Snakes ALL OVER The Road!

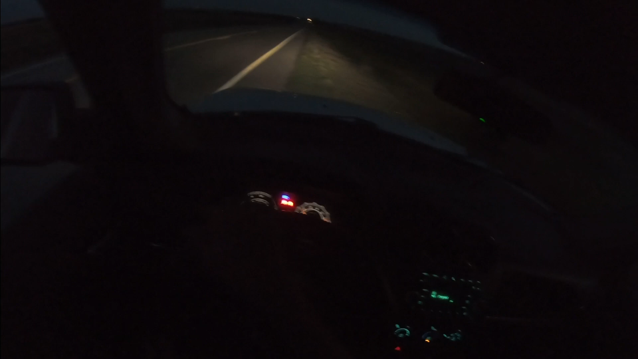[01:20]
Big adult sog, big adult sog, big adult sog, right there. Yep. Nice. There's your sog, man. Woo!
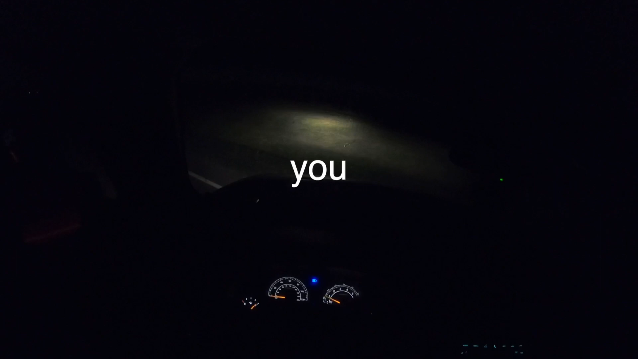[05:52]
You are kidding me. Dude, I was doing a U-turn. Literally doing a U-turn for a dead snake over there. And look. Look in the grass. Literally in the grass in front of me. It's a snake. What the freak?
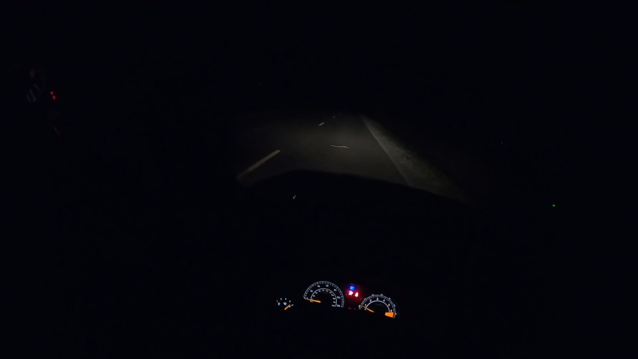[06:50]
I think it's just another dadgum gopher snake. These gopher snakes are in full force right now.